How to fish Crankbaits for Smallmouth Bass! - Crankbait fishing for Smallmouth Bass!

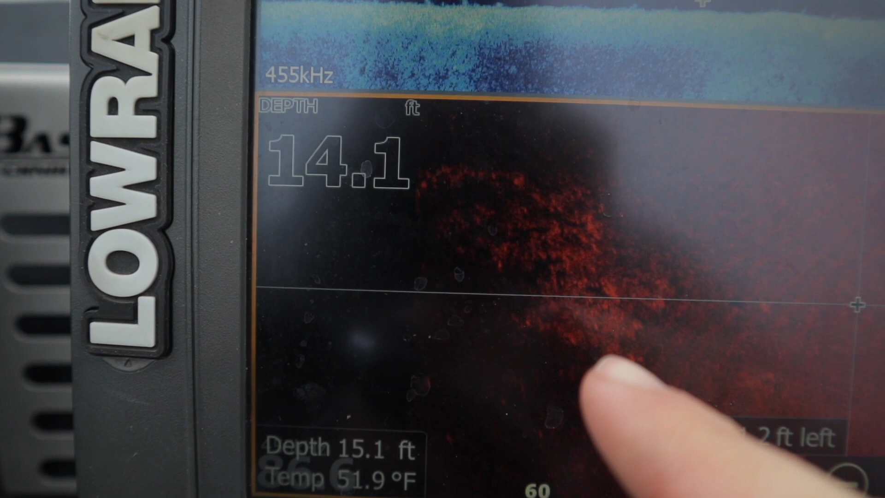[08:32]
On screen: water 51.9°F
But that is another rock pile out to the left, way out there,
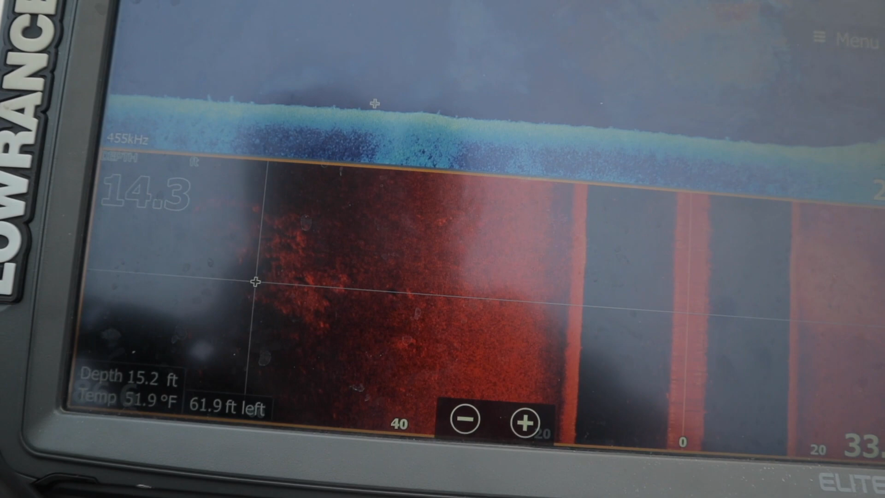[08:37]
On screen: water 51.9°F
like 62 feet off to my left there.
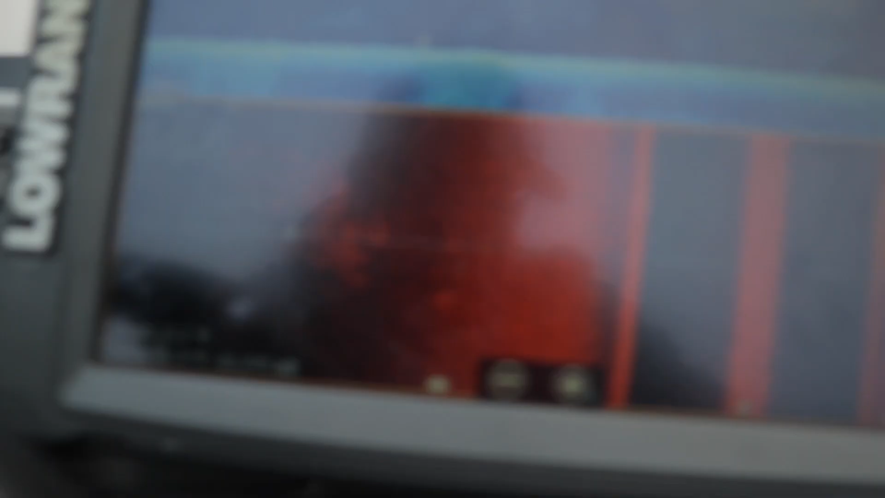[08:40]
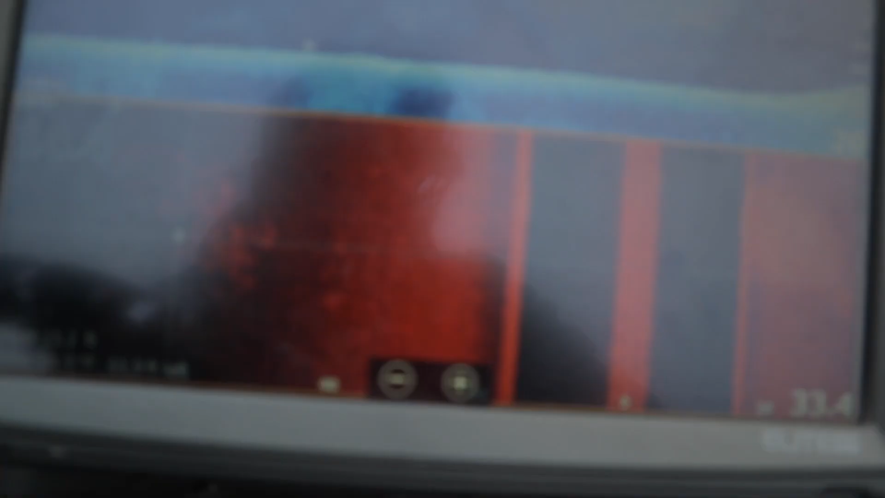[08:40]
So that is what you're looking for out here.
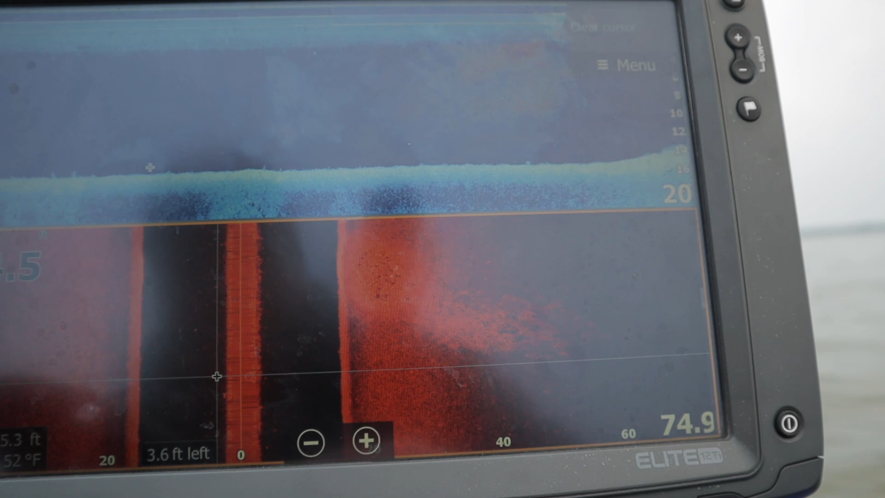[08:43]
That's the key to catching these smallmouth. They like hard bottom. There's bait in here. So there's going to be crawfish that are in here. There's going to be other fish that are schooling up in here.
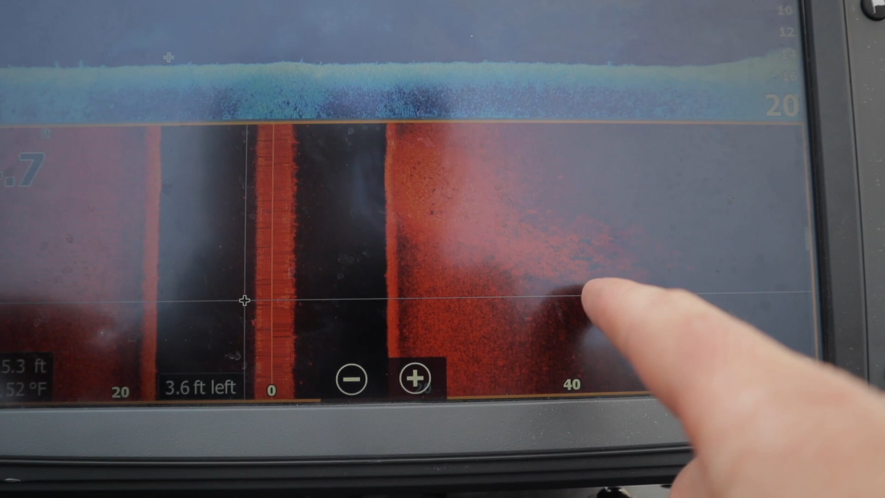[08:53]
So a lot of times the perch will be in here. Smallmouth love perch. The shadow school around here on the Great Lakes, gobies will get in this 100%. So that's the stuff you're looking for. Steep drops, points, near spawning areas where they can sit out here and feed.
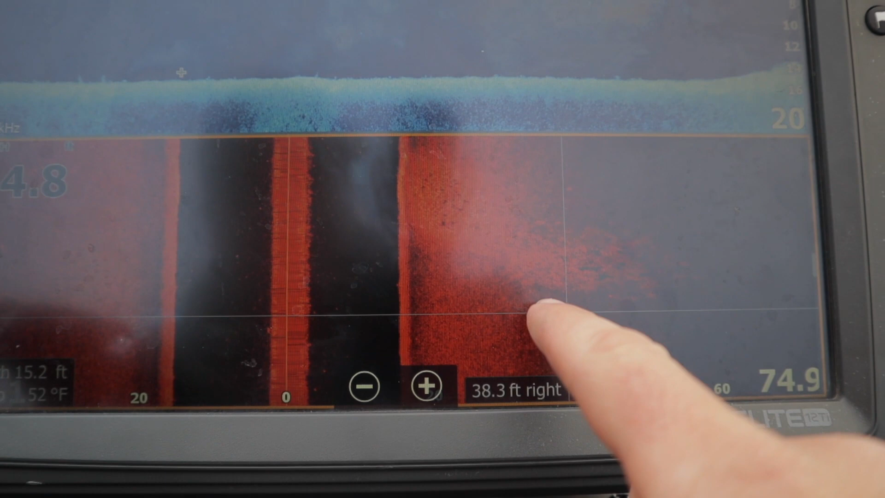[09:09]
On screen: depth 15.2 ft
They'll eat your crankbait and then they'll go up and spawn once they're ready to spawn. So that's what you're looking for.
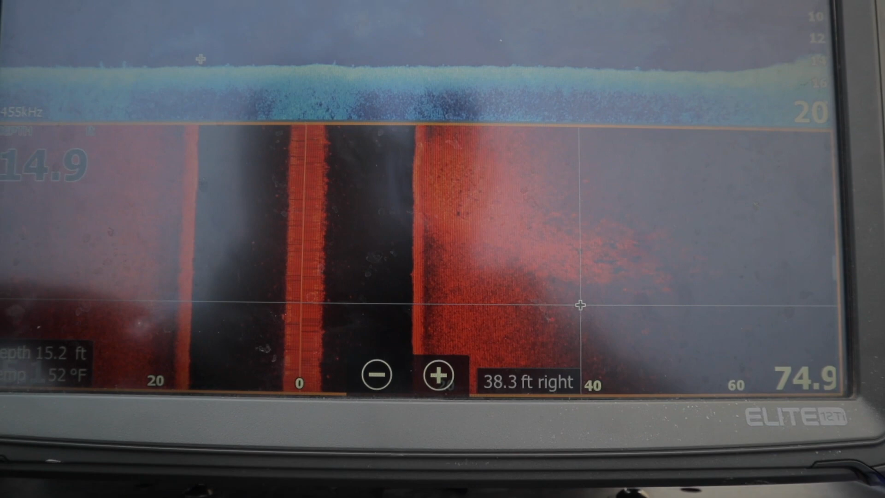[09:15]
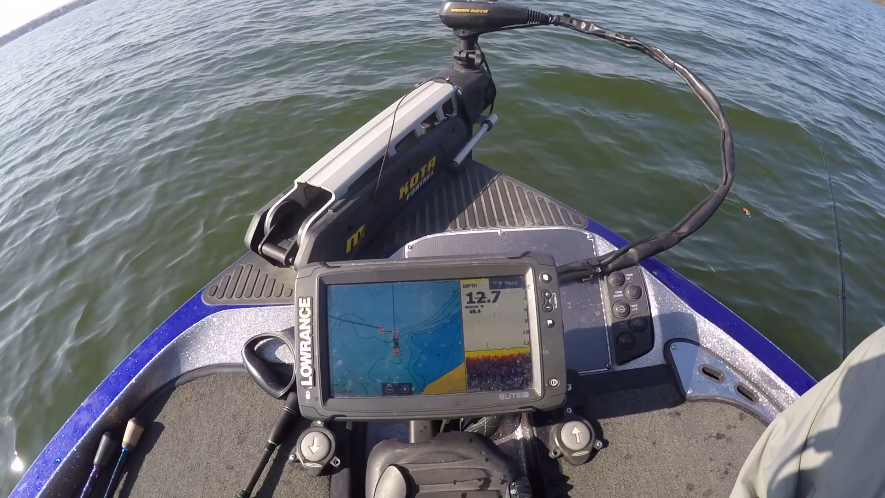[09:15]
So now that we've found the area that we want to fish with a crankbait,
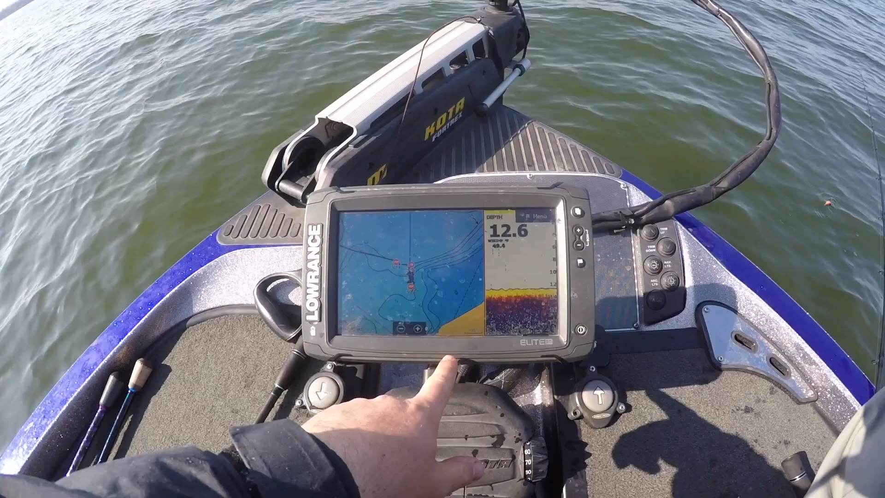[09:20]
you can see right here I have this point and then there's a spawning bay that's back here that they can spawn at later. So all I'm doing is working this drop right here. So this point comes and drops off into deep water. This isn't the most updated map but there's a steep drop here.
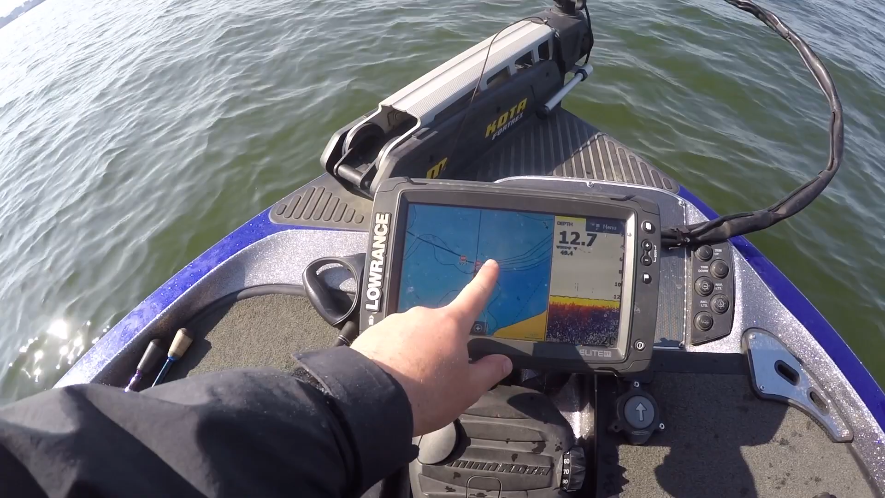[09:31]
It's probably six foot up on top of this and I'm in 12 here and then it's probably 15 to 20 out here. So I'm sitting right on that drop casting up and I'm going to bring my crankbait down
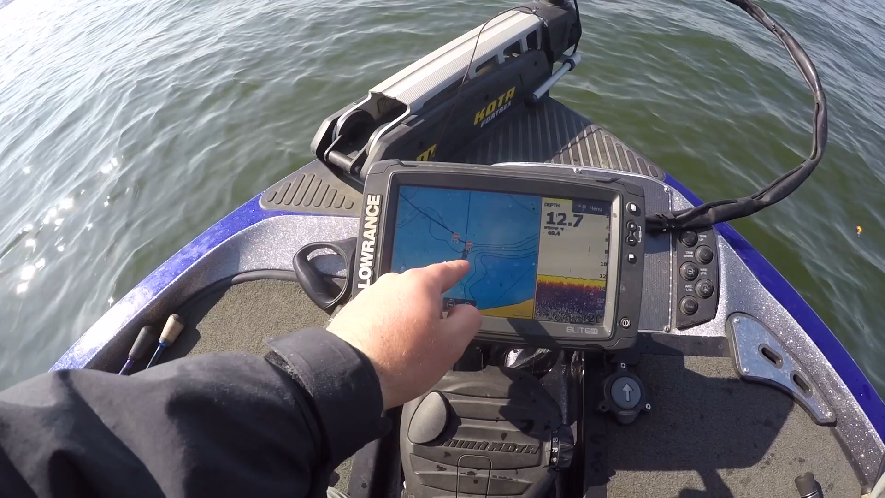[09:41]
this point and fish all the angles of this point here and we'll see if we can get a couple. So we got all our crankbait gear that we talked about in the beginning of this video.